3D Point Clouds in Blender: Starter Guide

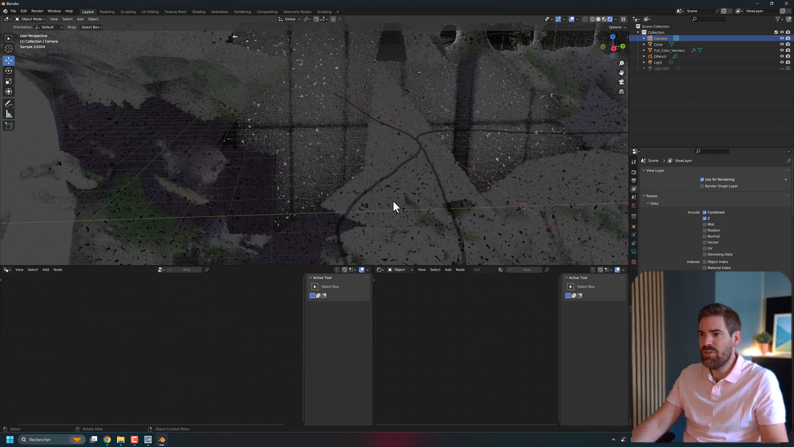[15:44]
But if it's not the case, you can go at any position of your choosing.
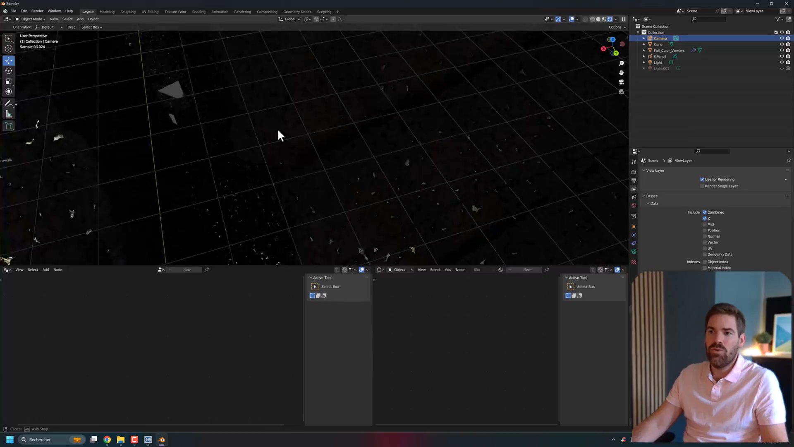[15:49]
So for example, I could go, sorry, I will, I will go, for example, here.
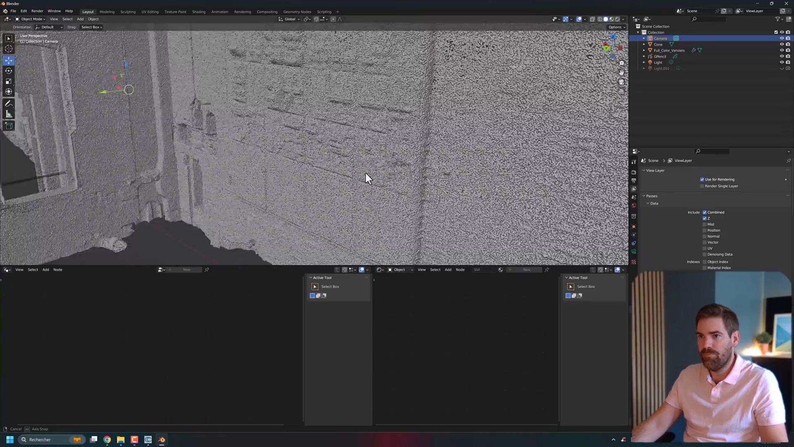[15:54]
Oops. Yes, I think it's very good.
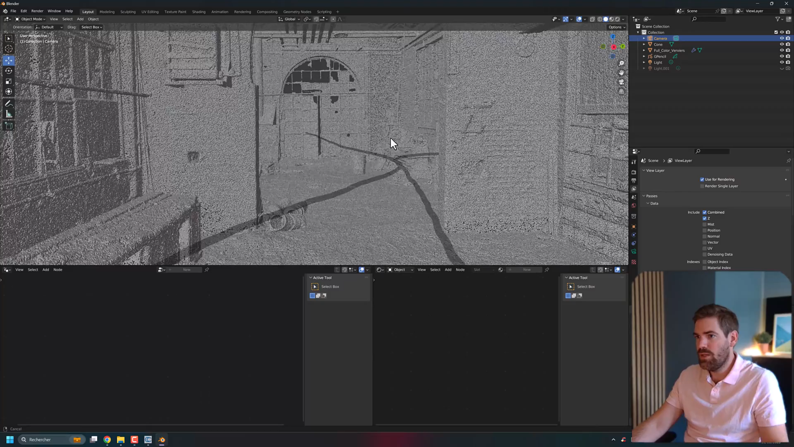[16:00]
Or the opposite direction this way, right?
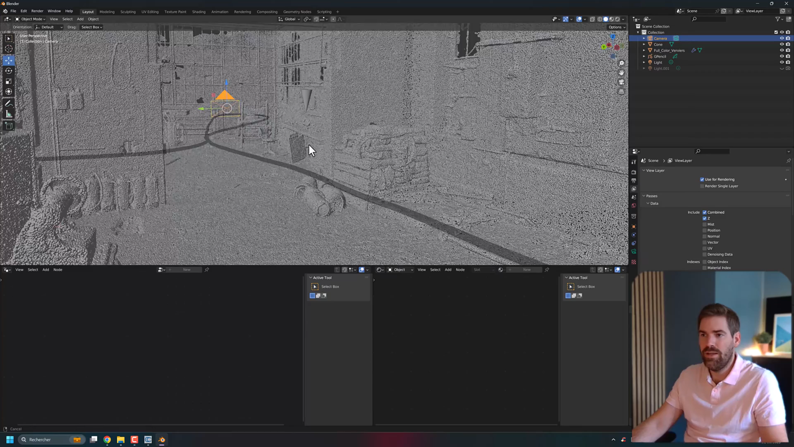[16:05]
And if you like the view, you press Ctrl Alt 0, and it will create this view position. And now everything is set up.
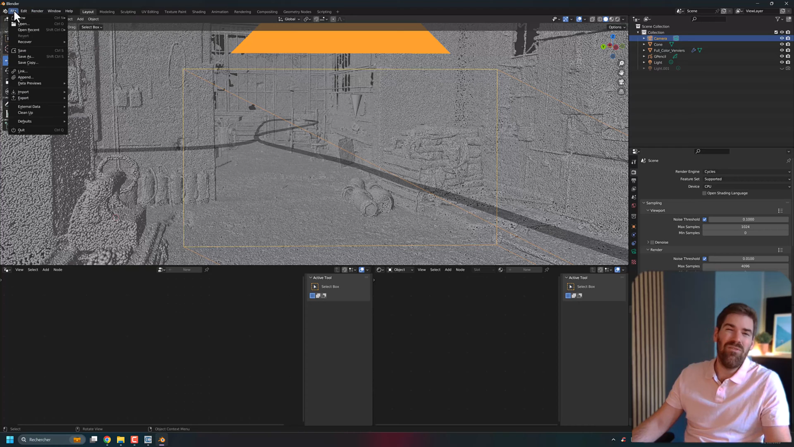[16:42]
as you can see 16 million little points to handle. So that's it, guys.